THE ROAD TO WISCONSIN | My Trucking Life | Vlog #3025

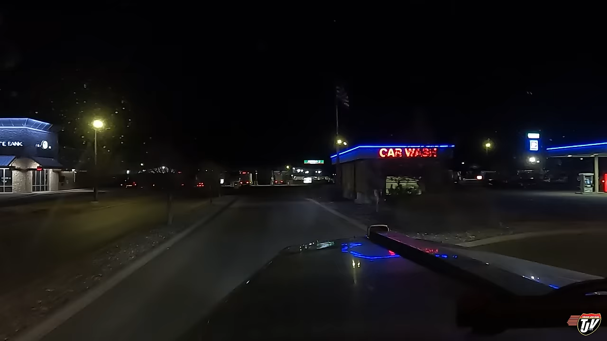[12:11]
I know TA and Petro are the same thing. Sort of like Pilot and Pline J, a little bit different, but...
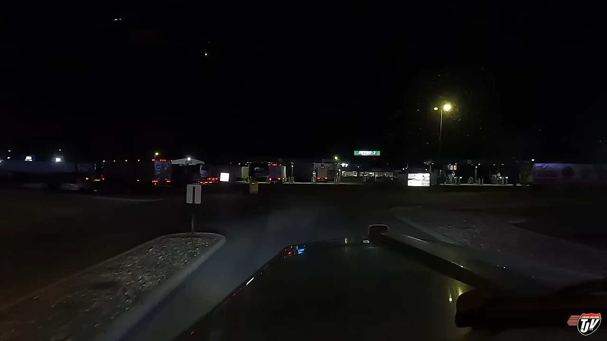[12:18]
I'm going to have to check this out. Let's pull up to the pumps here and just double check my app. Usually, St.
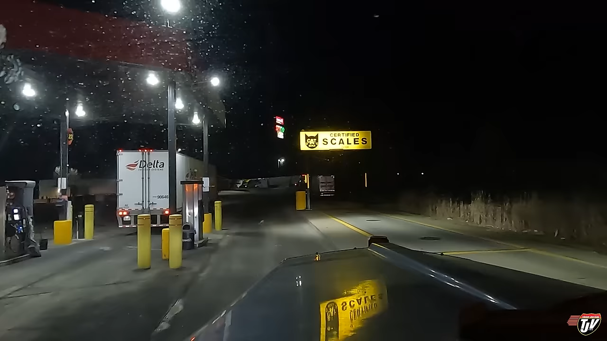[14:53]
That's where I like to park. But so does everybody else, I guess. What's the time now? Time is, oh, quarter after 11.
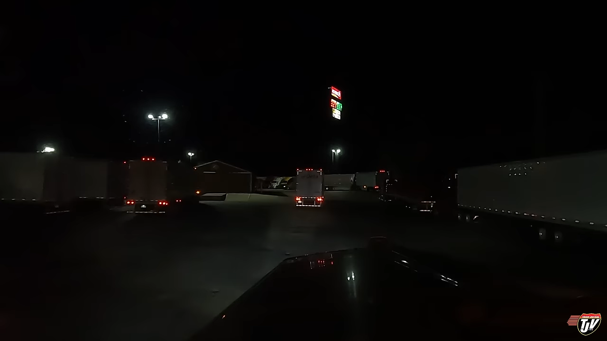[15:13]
We should be able to find somewhere, I would think. Hopefully everybody's parked straight and within the lines so that nobody's taking up two spots. I wish I could turn my headlights all the way off in the truck stop. I can only dim them. In Canada, it's law that you have to have running lights on that turn on as soon as you release your brakes.